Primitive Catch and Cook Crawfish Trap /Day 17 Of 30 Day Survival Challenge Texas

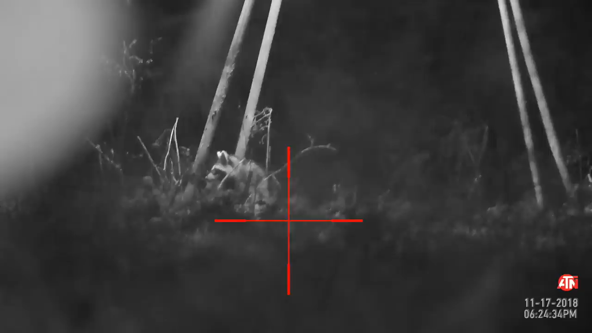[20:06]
I decided to let this guy go. I'd leave the raccoons up to Chris. I wanted boar, deer, or turkey. Something big, something good. You see the raccoon? Where? It was right under the feeder as you walked up to it.
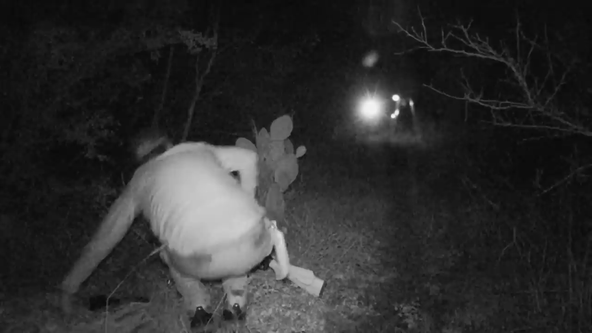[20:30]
You know, it ran off when you were like 5-10 feet away. Yeah, I kept hearing a hog like over there somewhere, and I was like, didn't want to. I was hoping he'd just come down, but he never did.